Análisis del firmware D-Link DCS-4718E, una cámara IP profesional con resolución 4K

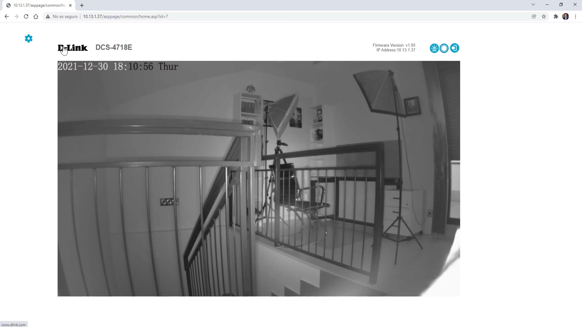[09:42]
Debemos tener en cuenta que es una cámara IP profesional y lo más lógico es que no administremos esta cámara a través del firmware, sino que lo hagamos directamente a través de un software, como por ejemplo, de Viewcam, del fabricante de Link o cualquier otro software que soporte el protocolo OnBeef. Y hasta aquí hemos llegado con este vídeo donde os hemos enseñado cómo es el firmware de la cámara IP de Link DCS4718E. Una cámara IP profesional que dispone de una grandísima calidad de imagen, tanto en entornos diurnos como también en entornos nocturnos.